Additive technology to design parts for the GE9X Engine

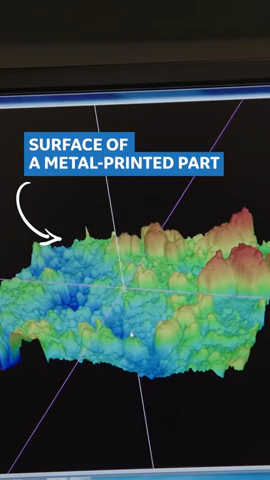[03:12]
So on my screen right now, it looks like it's a map, but it's actually the real surface of the additively manufactured part.
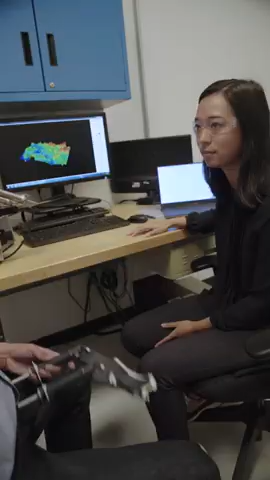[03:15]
What about your other screen? What's that over there? So in the materials lab, we also like to look at the grain structure of the material after it's been through all of the processing steps.